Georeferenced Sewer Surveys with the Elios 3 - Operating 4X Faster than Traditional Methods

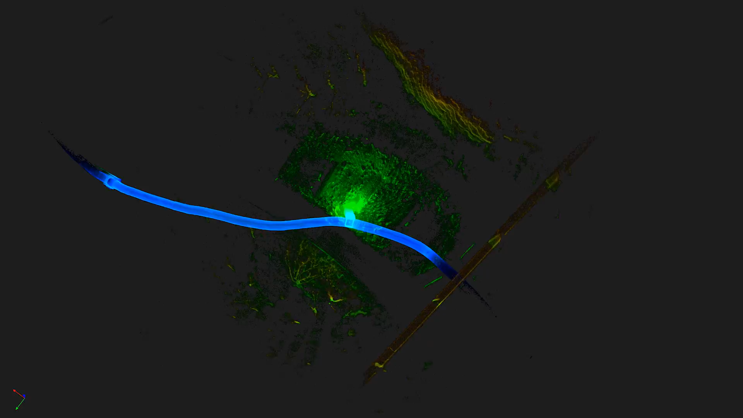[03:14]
The Elias 3 will download through Inspector and we can then export the data out of Inspector into Faro Connect and then we can post-process our geospatial data.
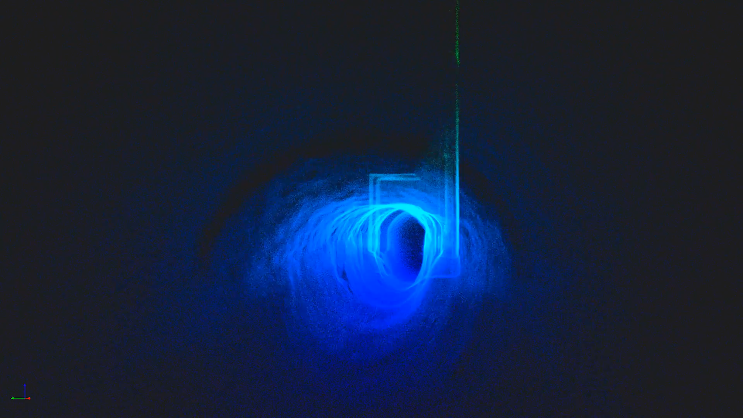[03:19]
And then we can marry that up with our terrestrially laser scan data and finally check it and then get it all digitised up. In my experience, clients have loved the Elias 3.
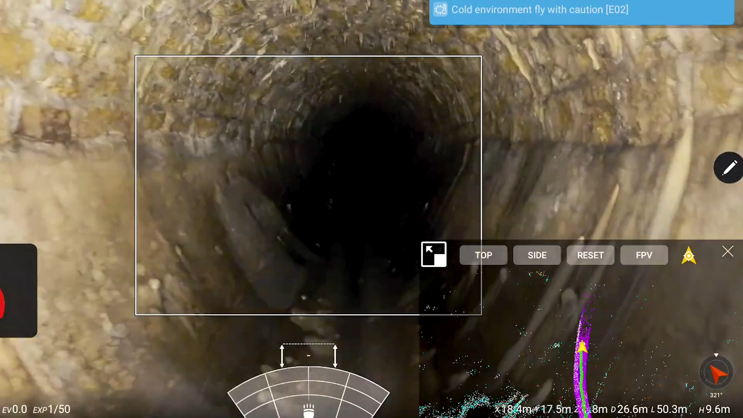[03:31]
They've loved how we can visualise the chambers we're flying into in the field and they're really impressed with the point clouds and the data that we get out of it. So we actually consider this to be a survey grade solution. We've tested it in our office in multiple locations.
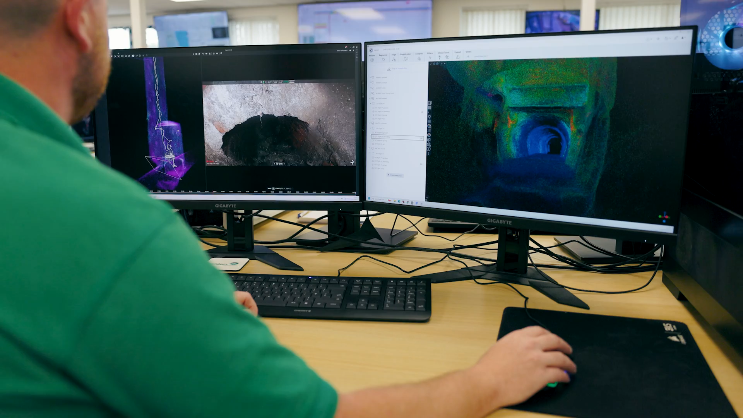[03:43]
The survey accuracy that we've achieved from this is 20 mil. It's tied in with our terrestrial stuff to the order of 20 mil, which is far better than you're going to get by any other method on this particular job.